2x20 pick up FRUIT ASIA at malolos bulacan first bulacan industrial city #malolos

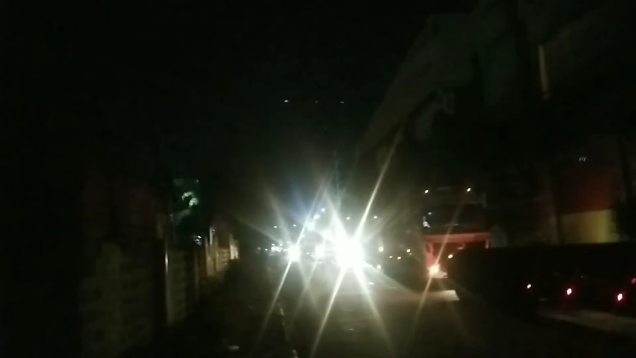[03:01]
Ayun, hanggang sa dulo yan. Yan ang pila ng NCT, ayan.
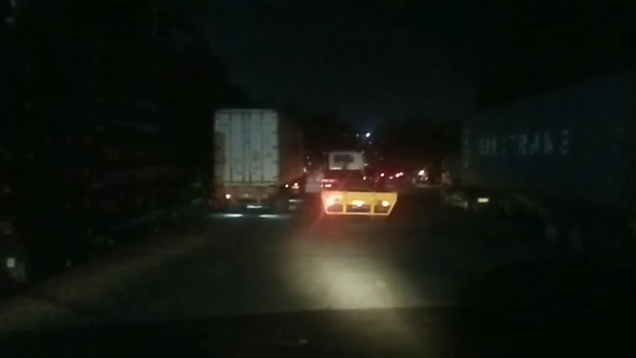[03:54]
Nakapasok na tayo, pero wala pa tayo sa pagkukuna ng container natin. Ayan, pila rin. Pati dito sa loob, ayan.
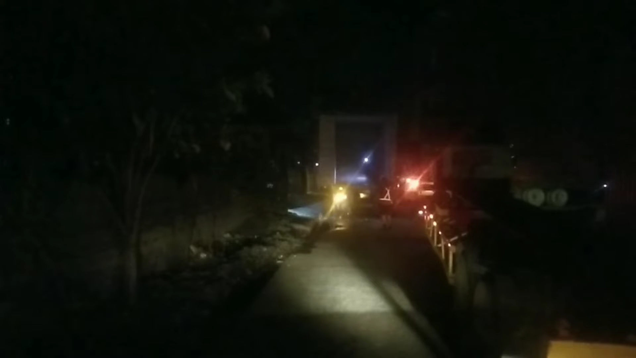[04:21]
Yun, 9:28 PM na.
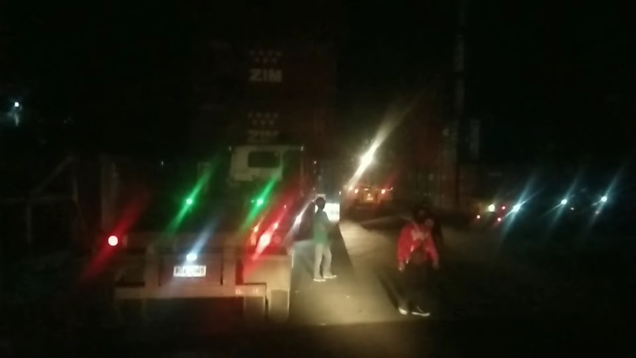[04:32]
Nandito na tayo sa pwesto ng pagkukuha na natin ng empty. Dito kasi ang pwesto ng mga dibente. Ayan, wait na lang natin kung tayo na papatungan.
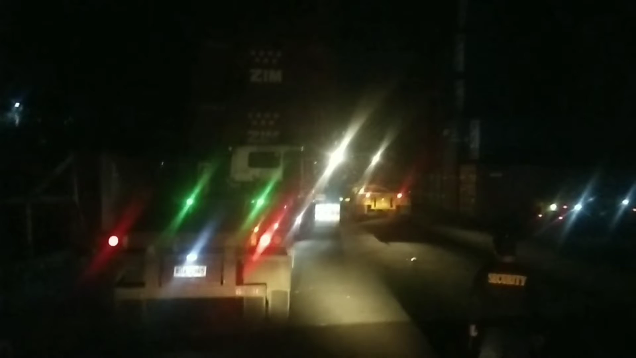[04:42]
9:28 PM na. Ayan, papatungan na tayo ng isa. Ito yung One Network. Ay, papatong na sa atin yan. Yan na yung pangalawang container natin. Yan, bot-bot na sa glitter. CMA.